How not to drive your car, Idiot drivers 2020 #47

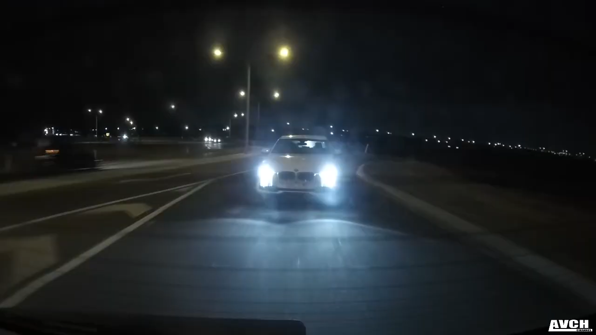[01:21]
Oh, it's a Beamer! Brace yourselves.
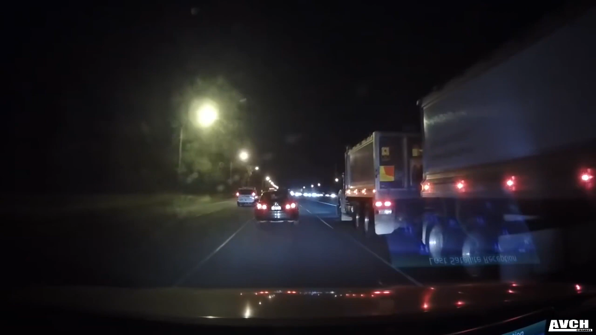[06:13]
Oh, I'm always kinda nervous when I drive alongside a truck. Yep, good idea, mates. Better safe than sorry. You see what I mean? That's why I'm always a little bit nervous around big trucks. You see what happens sometimes?